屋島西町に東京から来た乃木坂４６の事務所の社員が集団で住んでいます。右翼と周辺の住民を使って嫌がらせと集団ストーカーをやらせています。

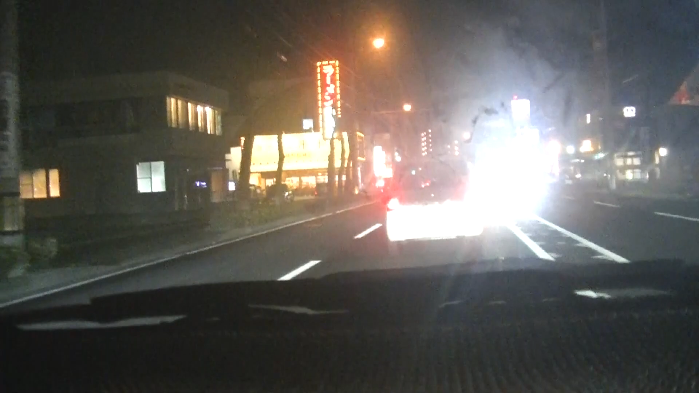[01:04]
ナンバー1220が来ました。
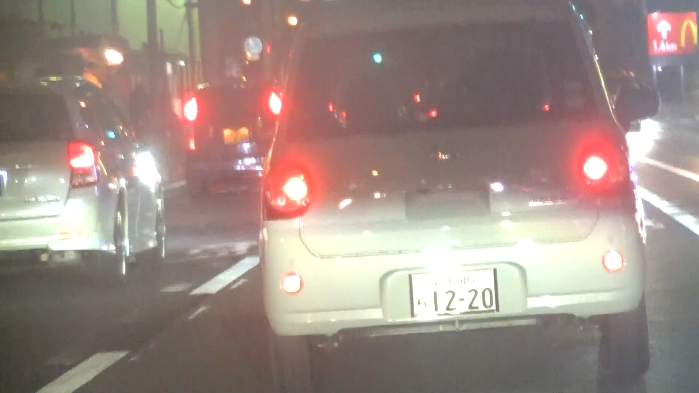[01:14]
K やろ。白ナンバーの K か。